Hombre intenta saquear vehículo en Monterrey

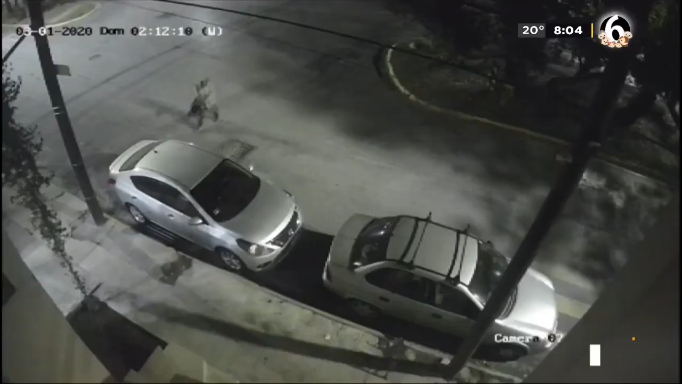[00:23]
Y es que este video que te vamos a presentar muestra un hombre que anda circulando, caminando a altas horas de la madrugada ya en calles de la colonia Alta Vista Sur,